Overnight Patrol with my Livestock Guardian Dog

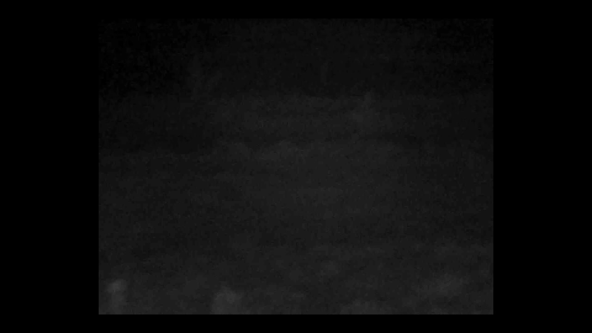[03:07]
There's that little old coop that I have stuck out in the middle of the pasture that I was hoping to get the ducks to nest in there earlier this year.
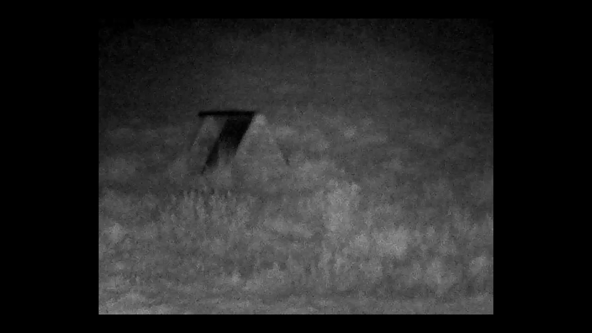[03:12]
There's the beehives. Pretty good. You can see pretty well with this thing. Very cool.
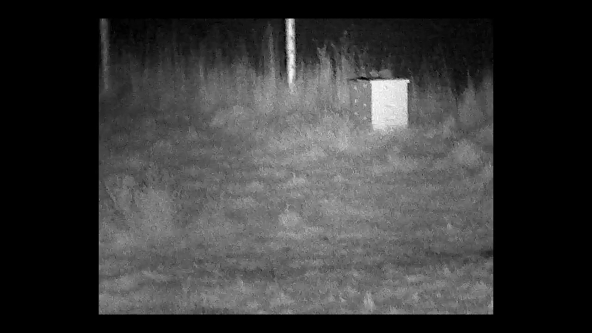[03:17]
Over at this side of the farm, there are all the geese. They look like demons.
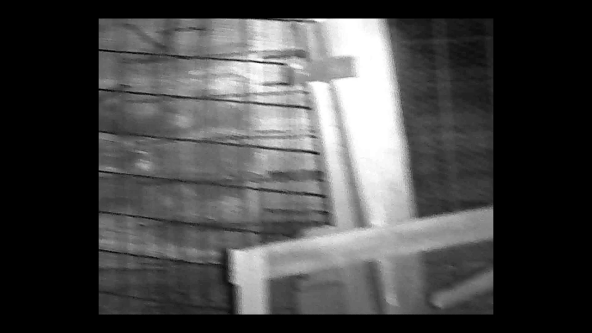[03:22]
There's my little hut. You can see it's actually kind of illuminated. All the geese are very disturbed by me being here tonight.
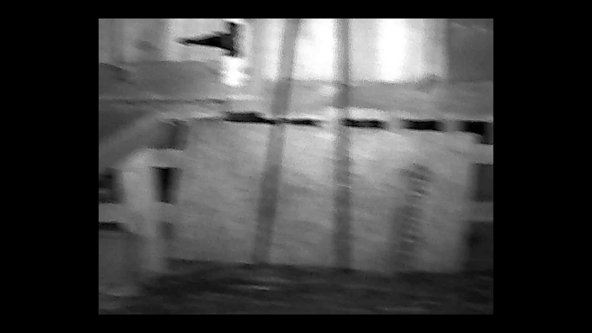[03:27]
Hopefully they don't make too much noise and I can actually get a little bit of sleep. Wait, what's that in the back?
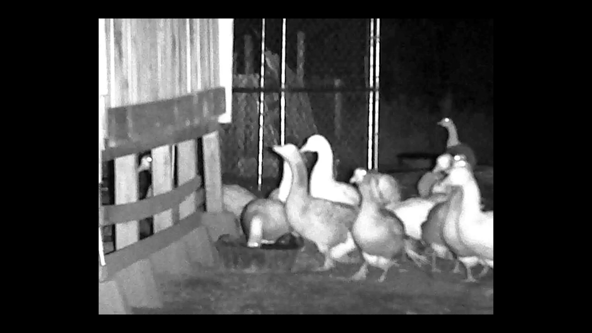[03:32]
Oh, that's Ron Swanson, the little duck in the background. He's here.
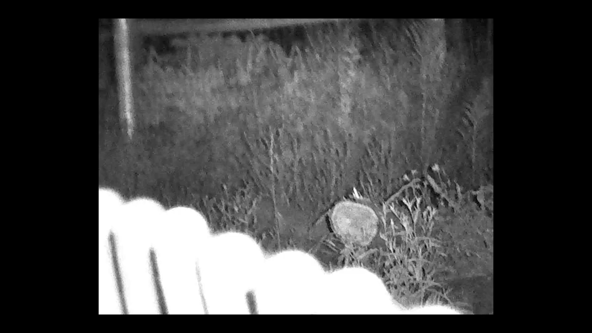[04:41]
What are you looking at there, geese?
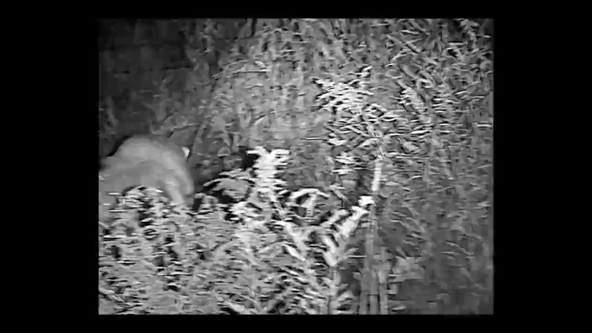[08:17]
What is it? I heard, like, a cat meowing. I'm going to assume it's one of the barn cats.
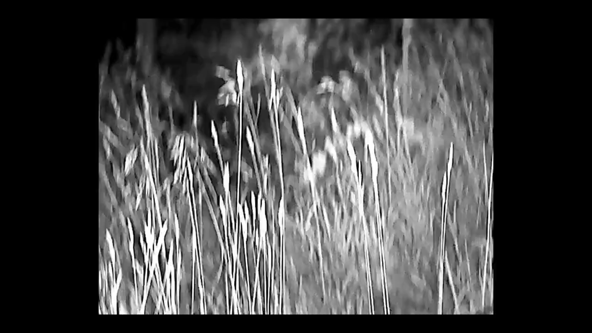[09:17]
All right, Toby Dog, let's head back down. Coming with us, Mr. Pablo barn cat? Come along now, buddy.
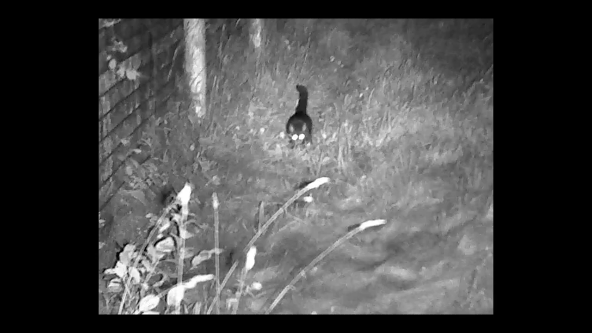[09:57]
It's incredible the glimpse of the world that technology can give you sometimes.
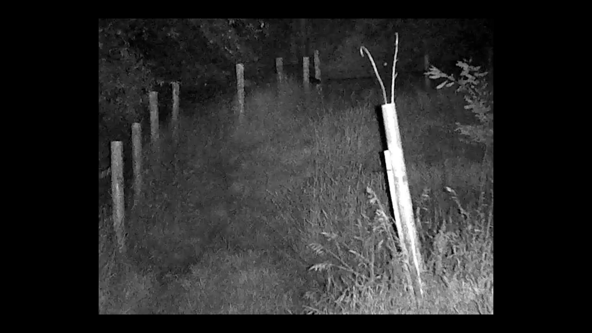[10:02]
So you can see Pablo coming towards us. I think I see Molly way up there. Molly's a little slower. She got scared by Toby, so she's taking her time.
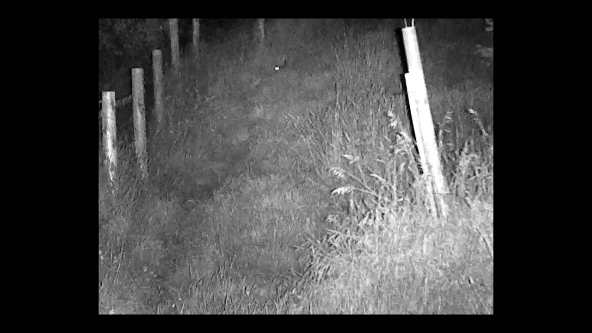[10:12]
You can see her. She's coming.